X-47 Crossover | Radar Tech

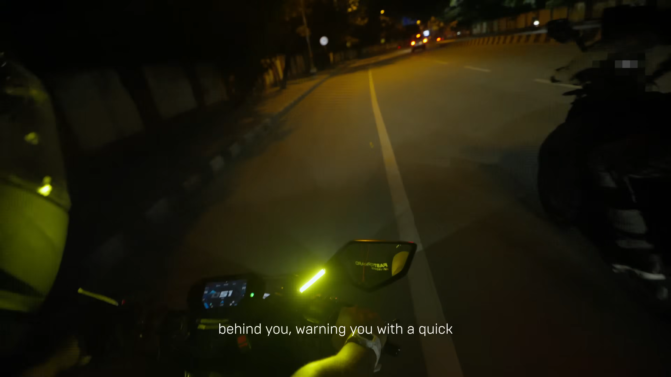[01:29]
warning you with a quick alert, a flash, without the need to crane your neck.